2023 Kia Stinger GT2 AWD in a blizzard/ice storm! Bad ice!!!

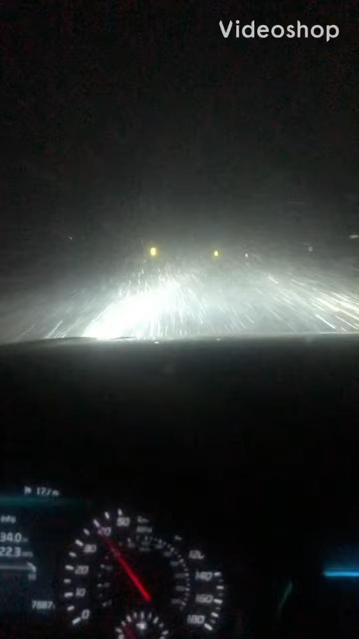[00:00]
see the road. I really hope that I make it down this hill. This is a very steep hill. You can't tell in the video, and it is pure ice.
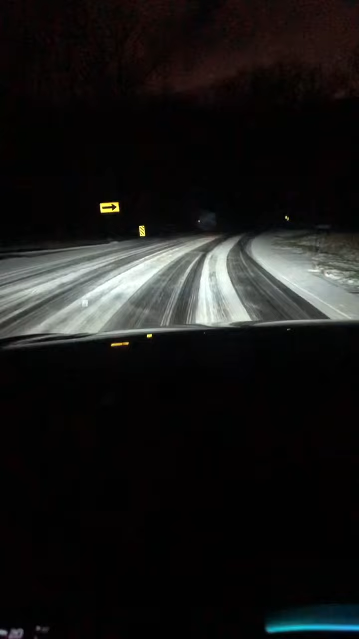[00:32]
This is not fun, but the Kia did pretty well. Thank you, Kia. Now to make it up the other side. Yeah, all-wheel drive being awesome. Yes, made that hill like nothing. That's awesome.
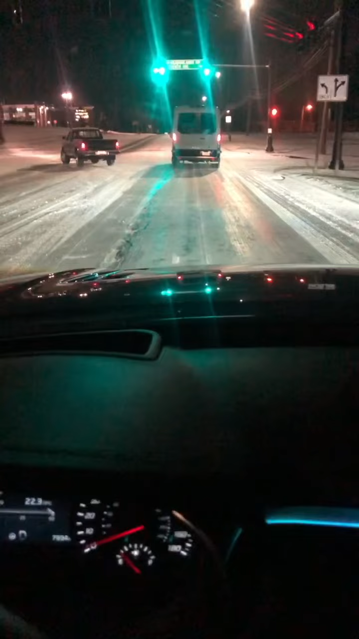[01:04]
So I haven't started making videos yet of my Kia Stinger, but I'm gonna start this morning because it is pure ice. It is literally like driving on a skating rink. I've got a 2023 Kia Stinger GT2, and first time driving it in the winter. I've already got 8,000 miles on this car. I drive 160 miles a day to work,
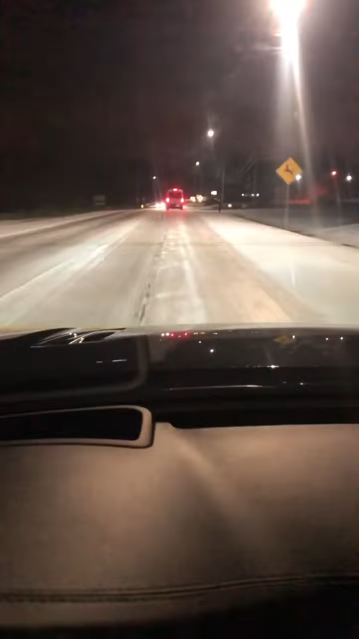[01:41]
Even with all-wheel drive, I'm struggling to get going a little bit, and got to leave plenty of room stopping. Fortunately, these people that live in this area know how to drive pretty well. It's in the snow belt. Turn left and onto Mitchell Road. Unlike other places, when you get your first snow and ice, there's people wrecking everywhere.
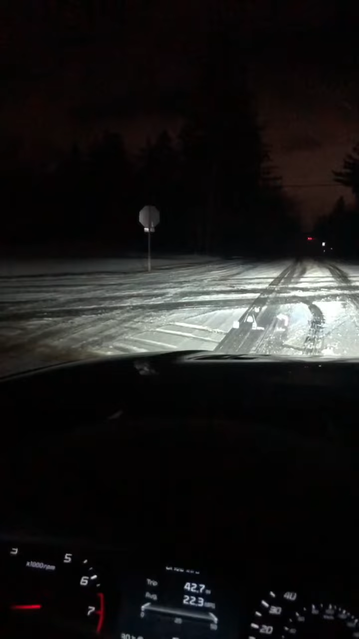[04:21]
So I'm actually gonna wait for this guy to see if he stops. Nope, he didn't make it. And that's exactly what I thought was gonna happen.
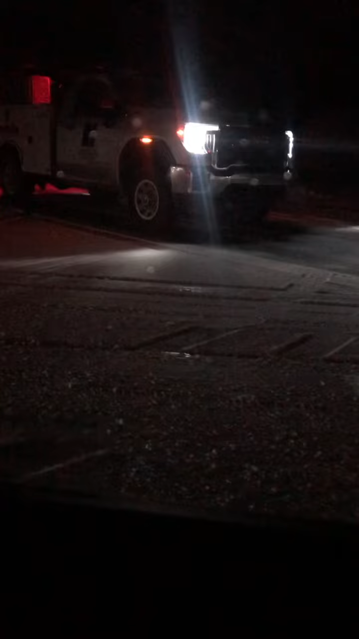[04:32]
So I stopped. He literally just slid through the intersection.
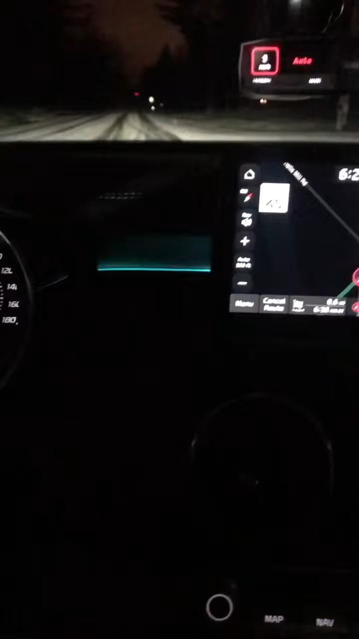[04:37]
And had I gone, he might've just crashed right into me. These guys in these four-wheel drive trucks, you know, they have a tendency to drive like maniacs in this weather. They think that they're invincible. They got the big four-wheel drive and blah, blah, blah. Got my diesel. So, anyways, watch out for those pickup trucks. So, I'm going to do all hands on the wheel here. Rest of my commute.